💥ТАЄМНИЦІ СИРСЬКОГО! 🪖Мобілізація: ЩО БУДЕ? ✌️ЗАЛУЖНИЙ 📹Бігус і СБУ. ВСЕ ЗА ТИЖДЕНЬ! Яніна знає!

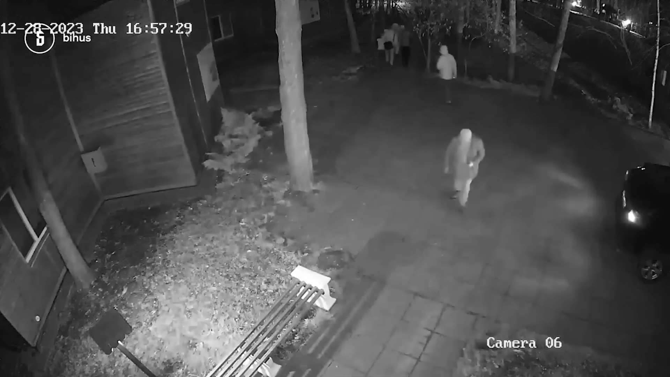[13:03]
Далі з'являється ще одна група з чотирьох людей. Ми не бачимо, на чому вони приїхали, але вони теж йдуть до вишеньок.
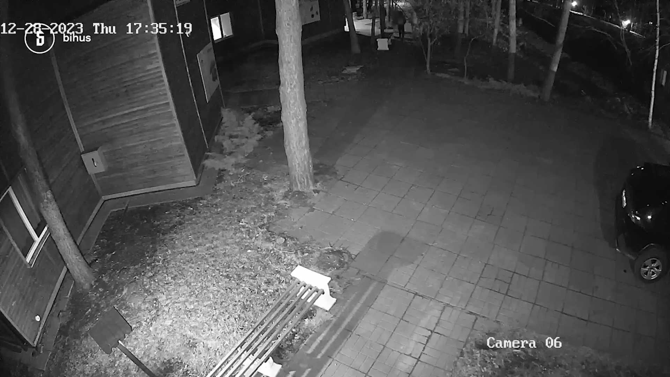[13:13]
Вишеньки були повністю заброньовані Ігорем номер два, тож варто розуміти, це все одна команда. З цієї групи нас одразу зацікавив ось цей хлопець.
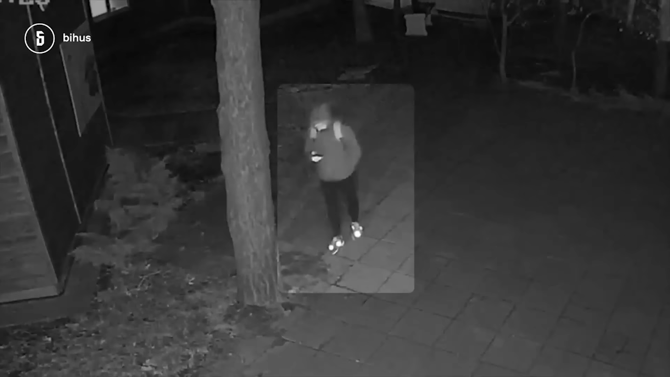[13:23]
Рюкзак з трьома темними змійками, ручкою і смужками на плечах.
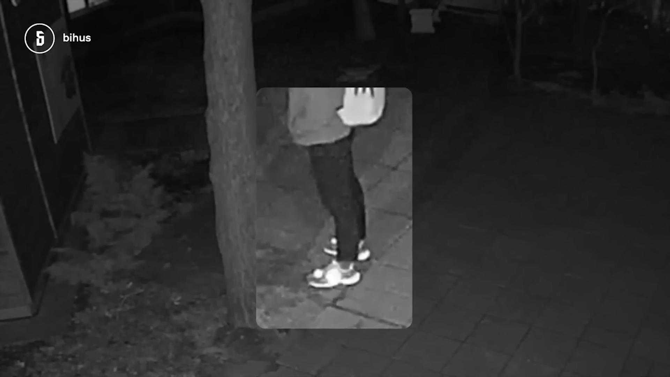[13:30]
А ще спеціфічні кросівки, які виблизкують навіть в нічному режимі. Це, вірогідно, той самий хлоп, якого ми бачили на корпоративі Ігоря 26 грудня.
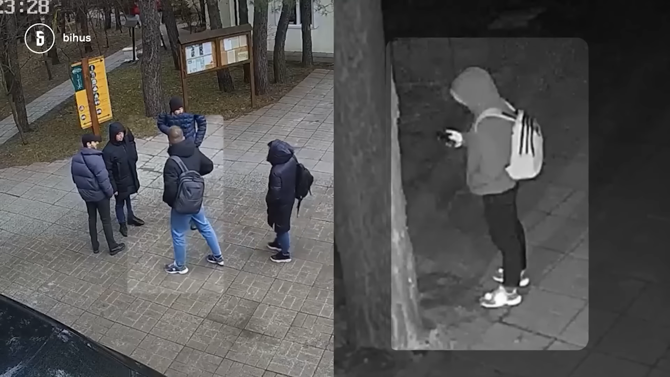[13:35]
Ось цей рюкзак з трьома темними змійками, ручкою і смужками на плечах. А ось ці ж кроси.